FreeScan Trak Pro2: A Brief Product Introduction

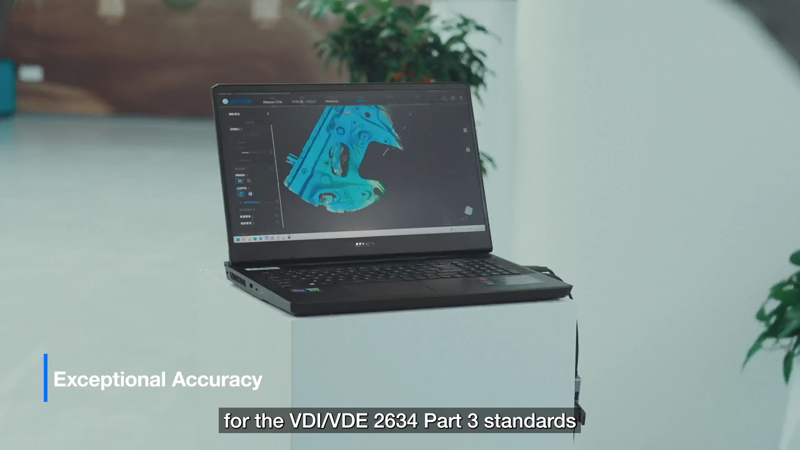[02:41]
the TRACK PRO 2 is certified and validated for the VDI VDE 2634